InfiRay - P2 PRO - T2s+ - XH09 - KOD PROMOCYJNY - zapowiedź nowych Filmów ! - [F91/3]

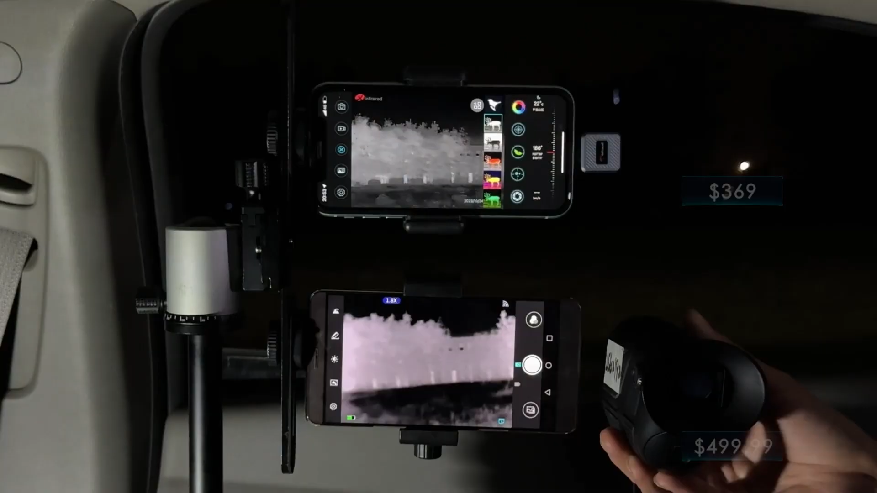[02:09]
50Hz frame rate captures tuck in smoothly, even at high speeds.
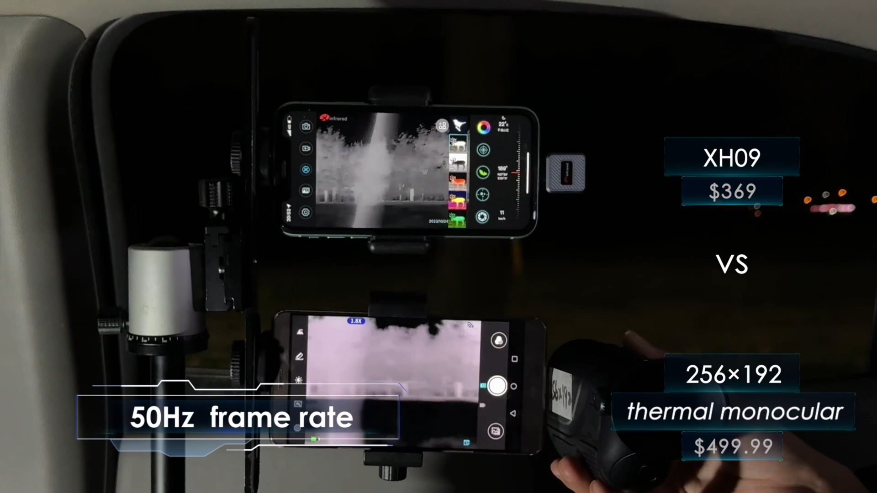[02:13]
See, 870m, XH09 is the best one.
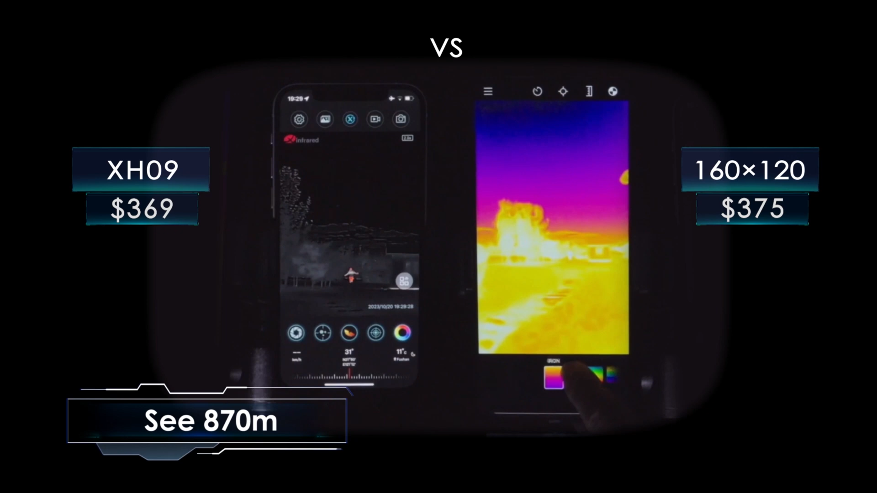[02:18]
Perfect for outdoor use. Really high-end thermal monocular.
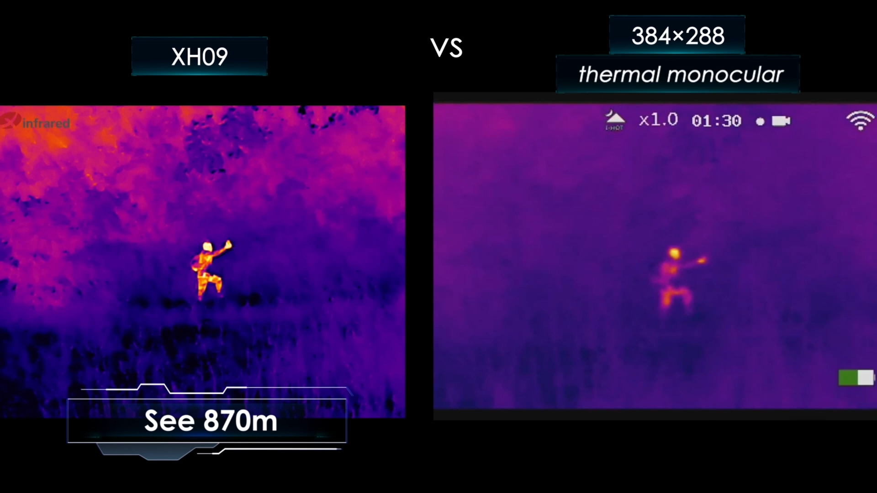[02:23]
From home inspections to the outdoor adventure, XH09 is the one, all-in-one.